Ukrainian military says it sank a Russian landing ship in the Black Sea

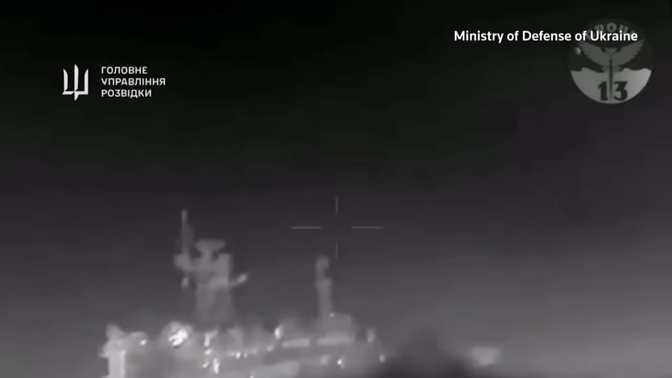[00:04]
Ukraine destroyed a Russian landing warship off the coast of occupied Crimea, its military and spy agency said on Wednesday. This footage was released by Kyiv's defense ministry.
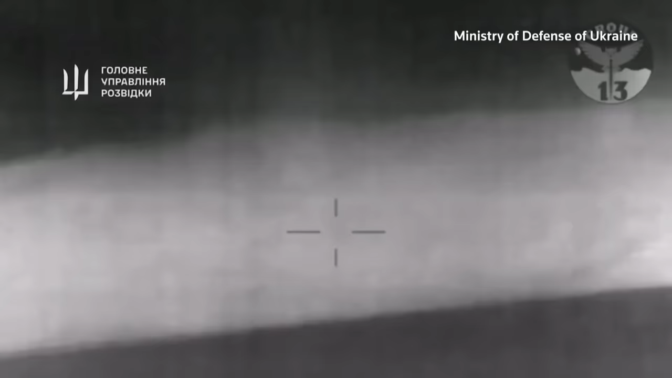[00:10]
It purports to show the operation with naval drones that breached the vessels portside in the early hours of Wednesday, causing it to start sinking.
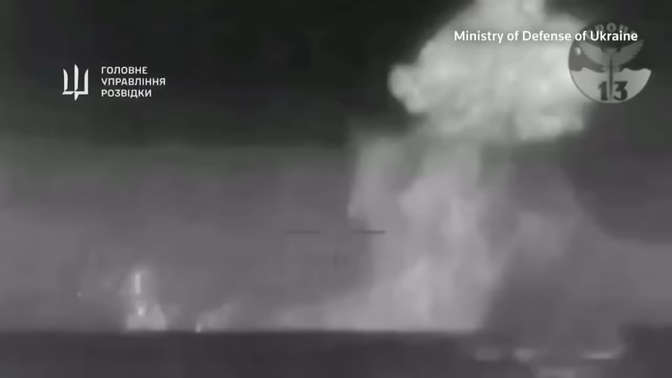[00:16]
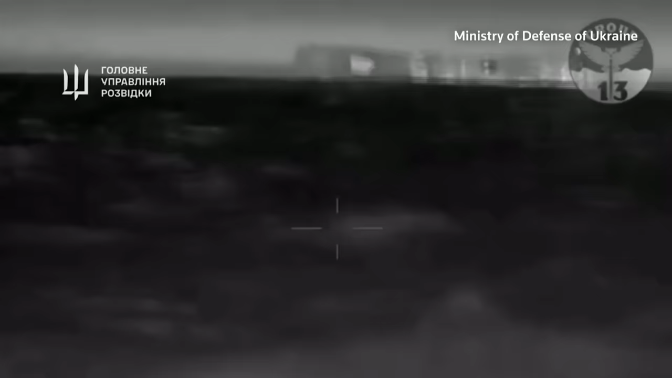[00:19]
There was no immediate comment from Russia, which earlier said that it had destroyed six drones in the Black Sea. The Kremlin declined to comment. Reuters was able to verify the ship in the video as the Russian Black Sea fleet's Cesar Kunikov, based on its main mast, antenna, bridge and deck.
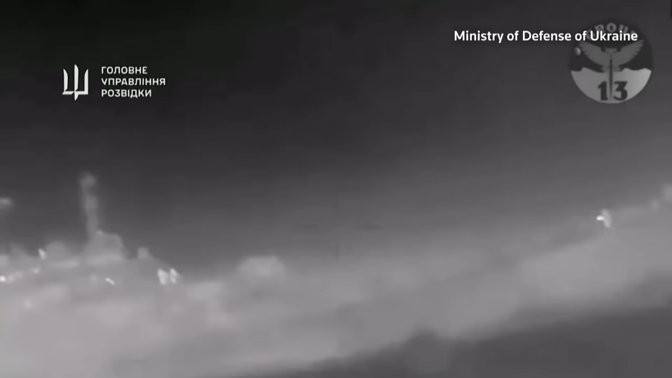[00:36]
The location and date the footage was filmed could not be independently verified. The ship was in Ukraine's territorial waters near Alupka at the time of the hit, the military said on Telegram Messenger.